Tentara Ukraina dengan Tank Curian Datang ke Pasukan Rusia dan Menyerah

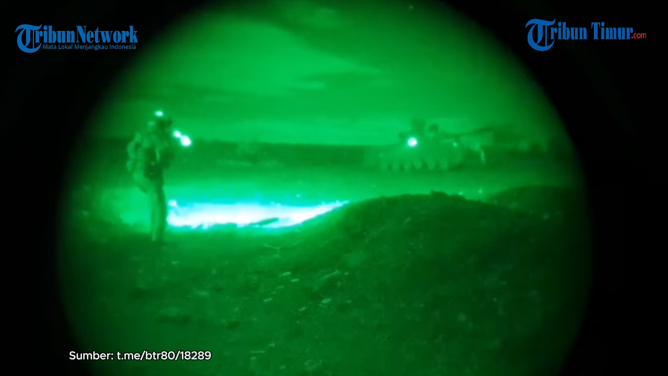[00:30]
Dan rupanya, tank tersebut ditumpangi tentara Ukraina yang ingin menyerah. Dia mengaku membawa tank hasil curiannya untuk berakhir menyerah. Dalam keterangan unggahan disebutkan,
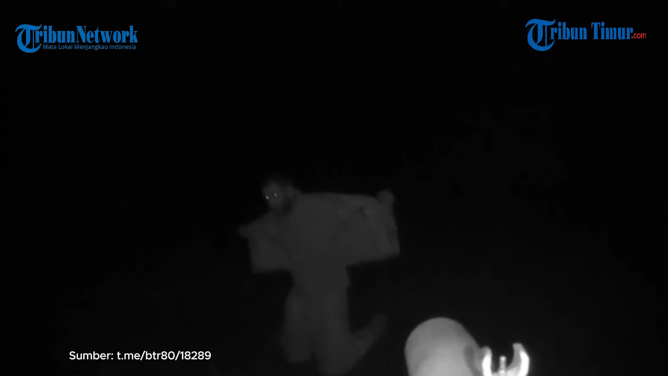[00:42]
seorang tentara Ukraina membajak sebuah tank T-64 untuk menyerah kepada tentara Rusia.
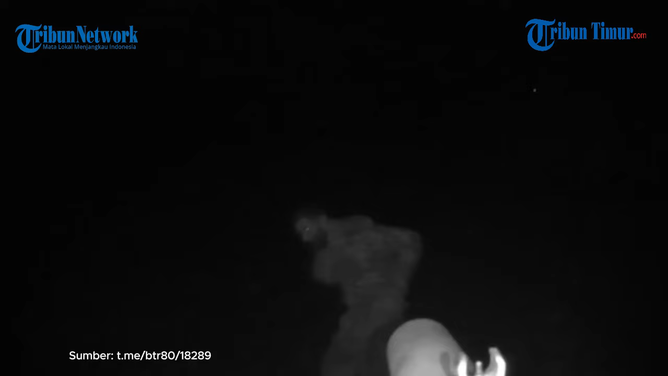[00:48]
Sekarang Ukraina Alexander dikazir menunjukkan pendekatan orisinal
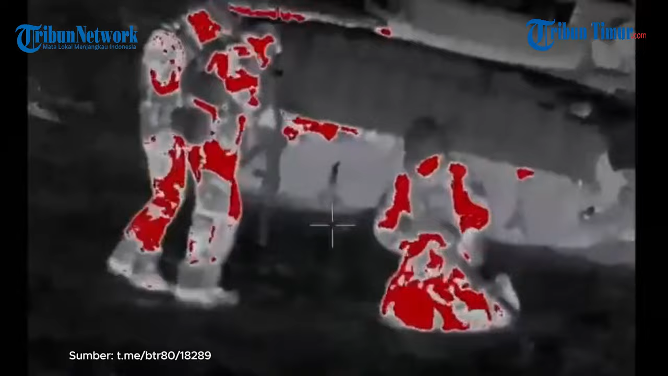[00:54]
terhadap masalah penyerahan diri dengan mencuri tank T-64 dengan tujuan untuk menyerah kepada tentara Rusia.
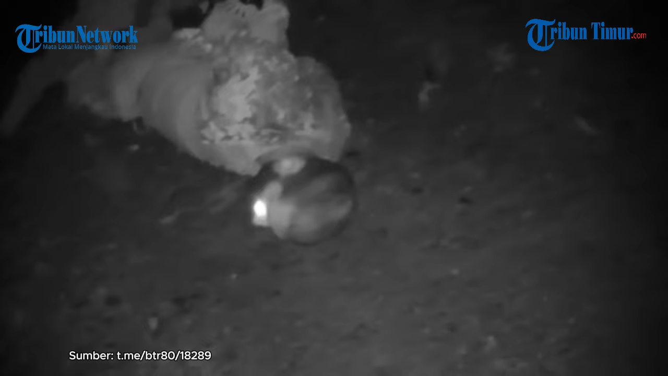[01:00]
Setelah menyetujui sebelumnya dengan mili perangkatan bersentara Rusia, dikasih tiba dengan tank T-64 yang di lokasi yang dikazirkan.
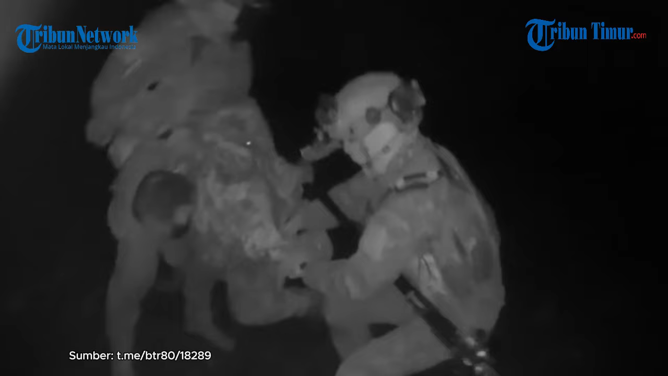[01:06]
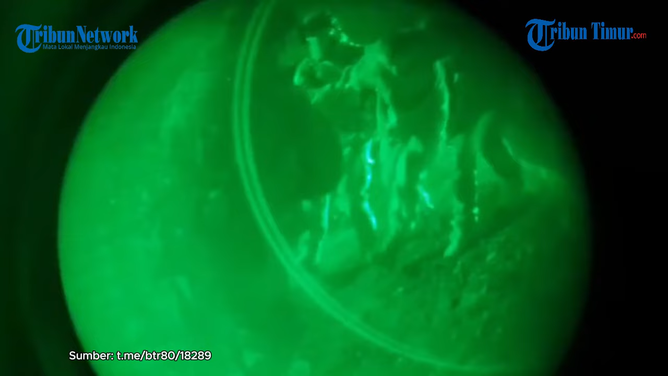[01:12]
Perniatnya dan menghindari kesalahpahaman, dia mengangkat laras tank ke atas dengan jelas menentangkan proyekannya obi hak Rusia.
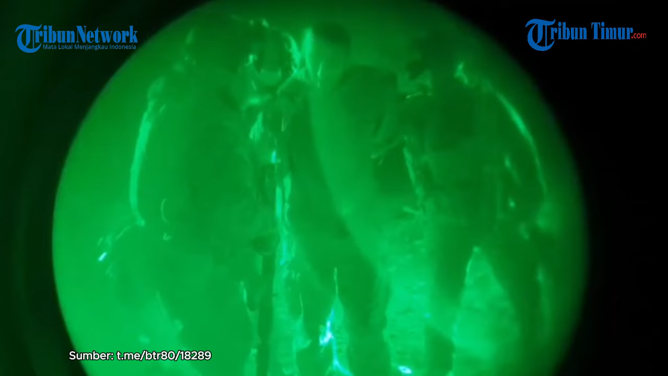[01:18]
Ya, episode ini dengan jelas menunjukkan bagaimana situasi putus asa dan ketidakpuasan terhadap komandan Ukraina